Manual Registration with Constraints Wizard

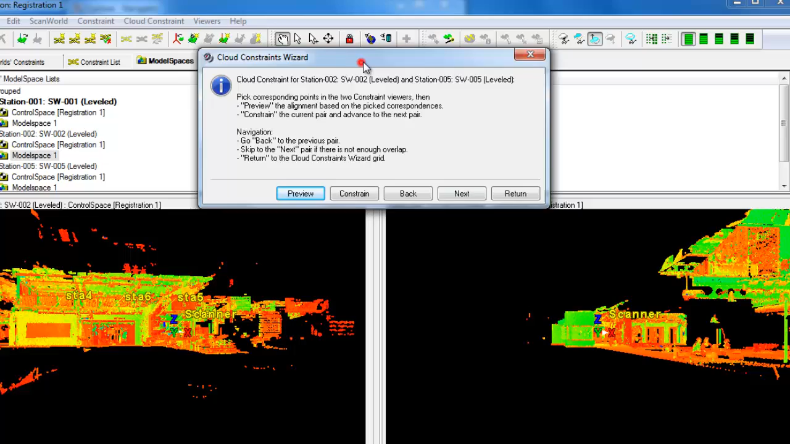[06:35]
There, there's only another three of these to go, and I'm going to carry on picking points and constraint fails.
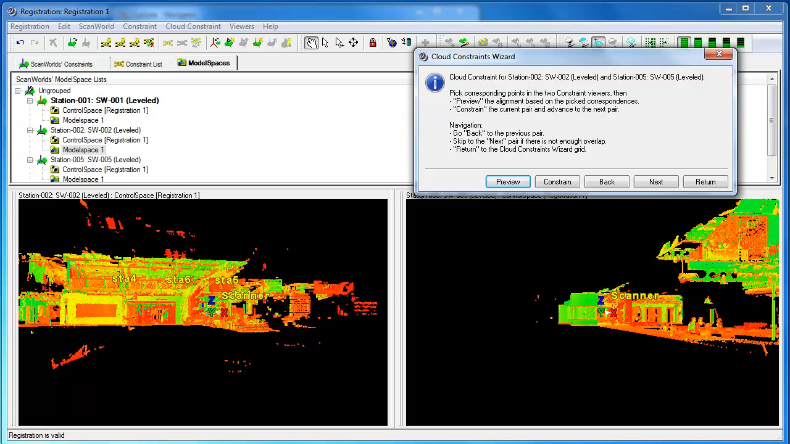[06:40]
Catch you in a minute. Okay, I'm trying to match 5 and 3-1, and here, because there's an opposite end of the building,
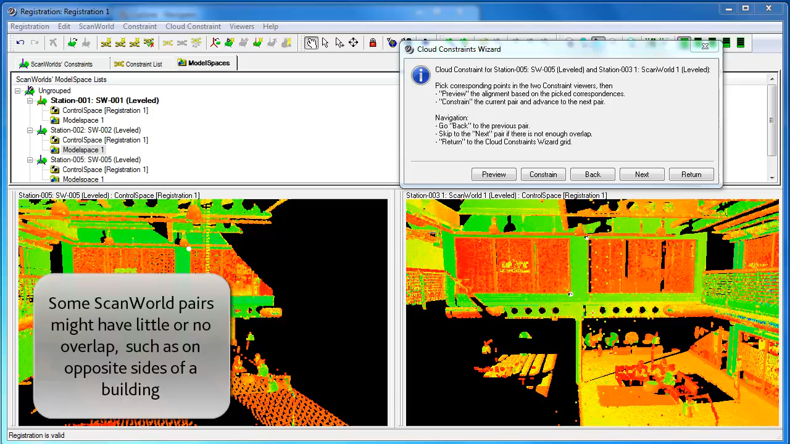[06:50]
there is an overlap, but it's quite hard to find, three points not in a plane that are actually quite good,
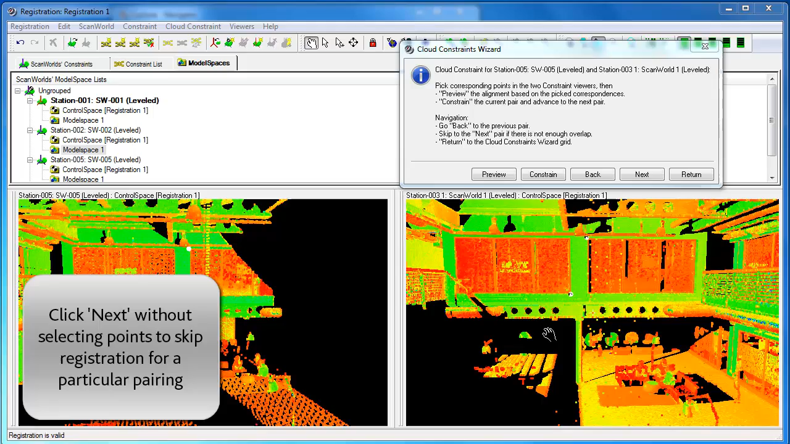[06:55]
and good comparisons, so I'm actually going to skip this one, just go to mixed pair.
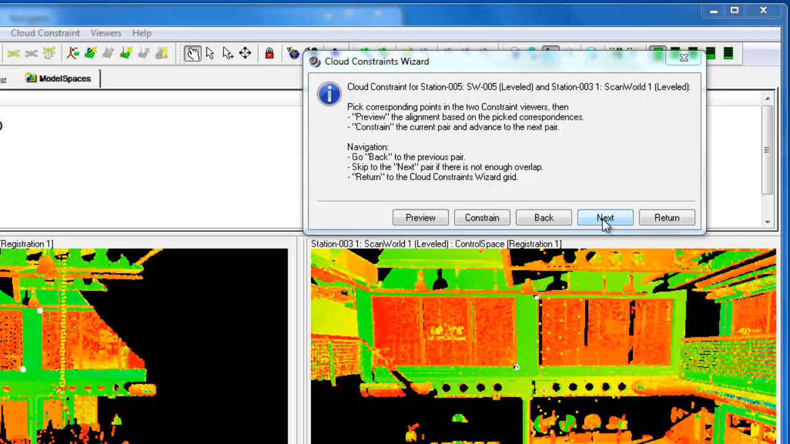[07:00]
And then I picked lots of pairs of points to do my registration, just try and do more matches.
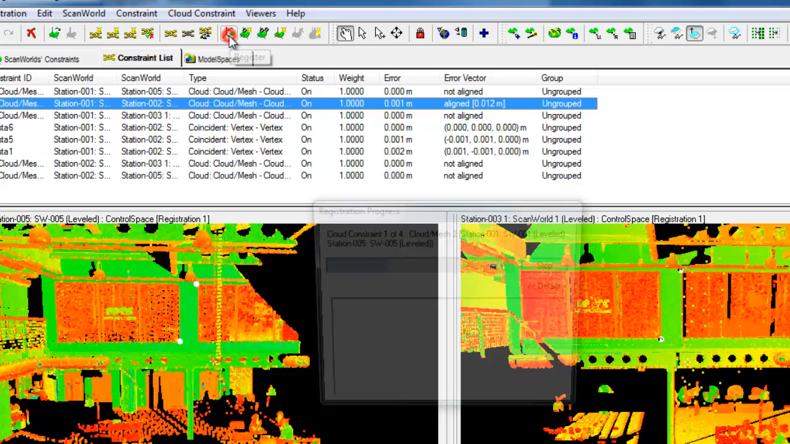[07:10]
And it's trying to match up the worlds that haven't been done before.
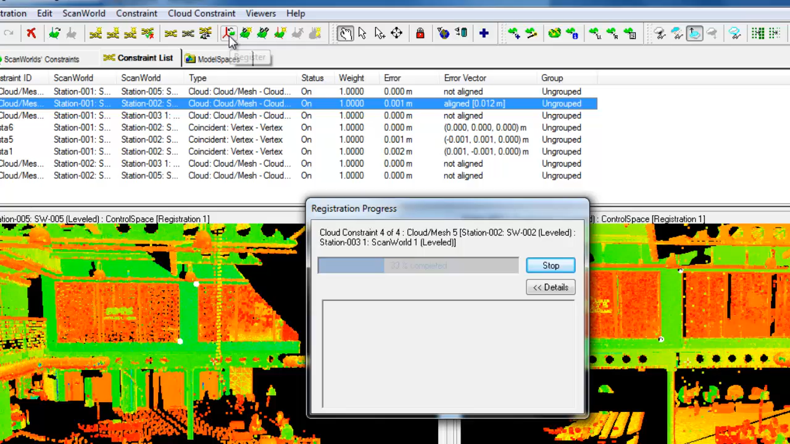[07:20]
Actually, it's going at quite a fair pace.
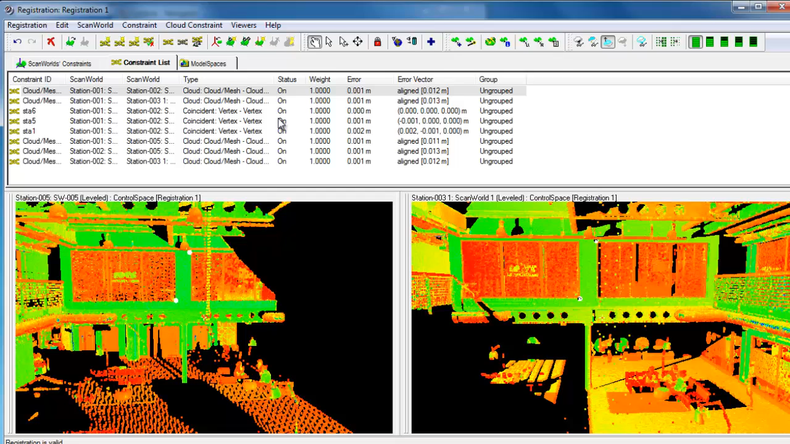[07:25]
We have our constraints lists, and we can see each pair here. We've got 1, 2, 1, 3, 1 in 5, 2 in 3, 2 in 5, 5 in 3.
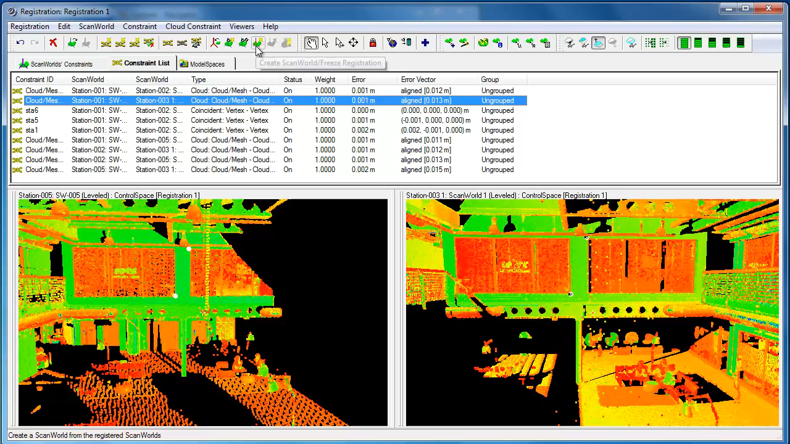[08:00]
So that should be all of our constraints. We did our registration, and let's see, we create ScanWorld and freeze registration, and close.
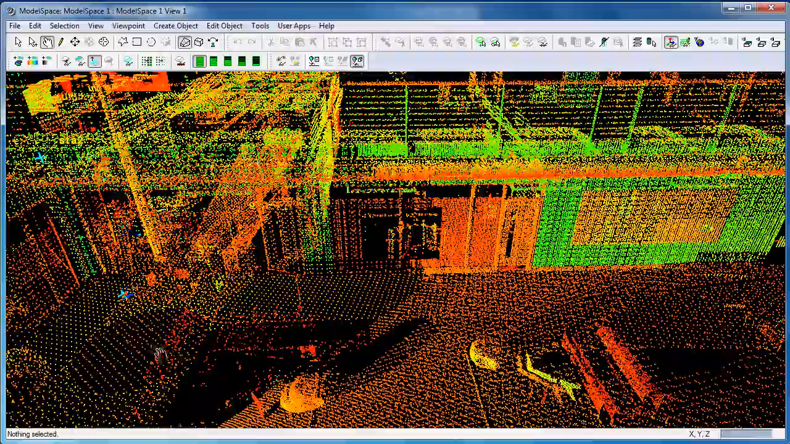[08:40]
where it was in one scanner, not the other. We've got a lot more of the upstairs data.
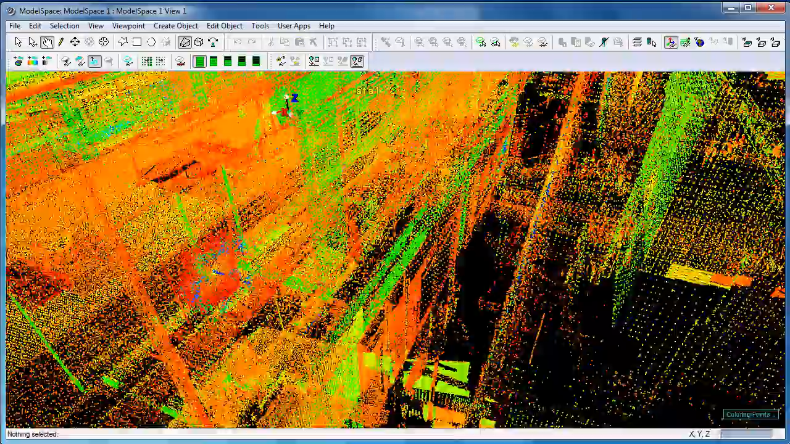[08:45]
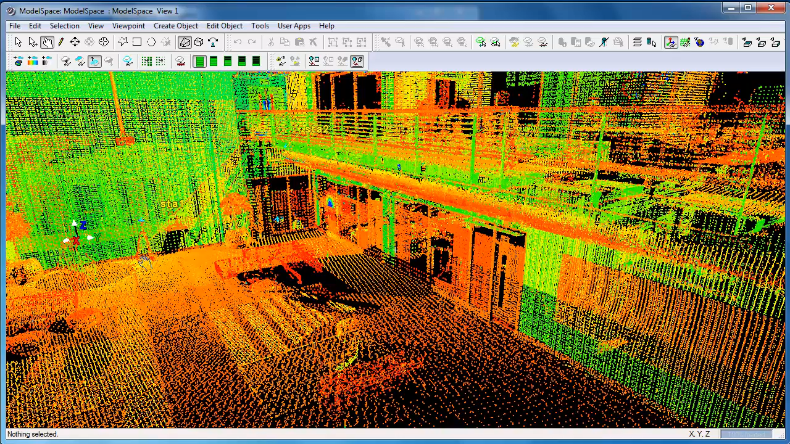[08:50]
So we've got, there were two scans from the ground floor of the lobby. There was one scan up here, and you can see we've got all of this floor data as well.
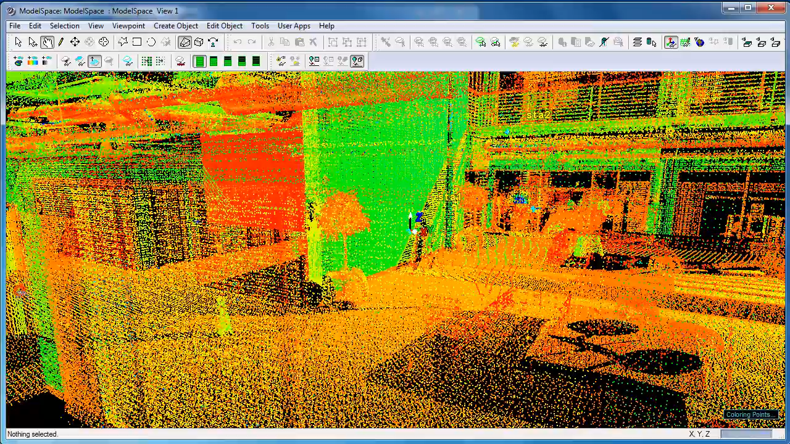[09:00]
And, as we were around, we also took one scan here in the entrance hall,
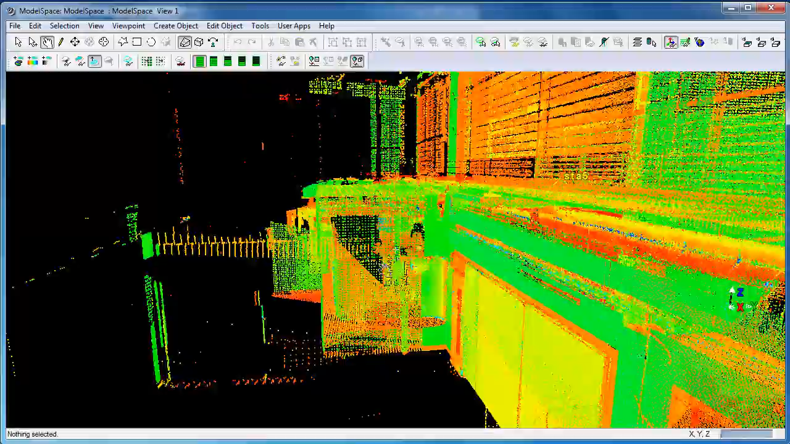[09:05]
and we can see that that data has also been merged in quite nicely.
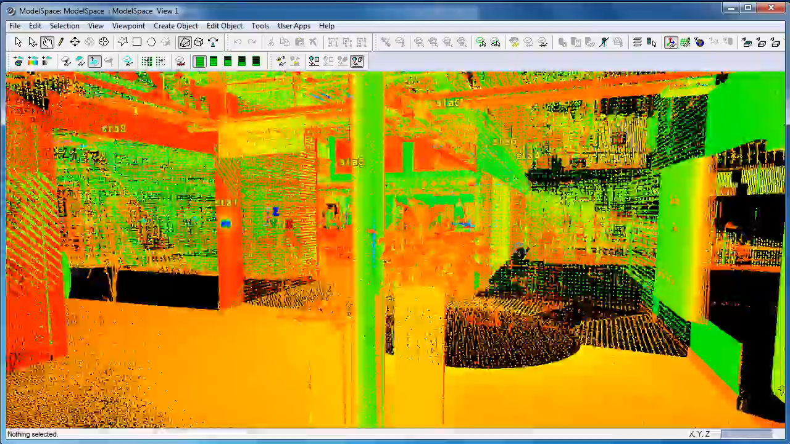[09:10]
So we've got all of these now in one world view. Perfect.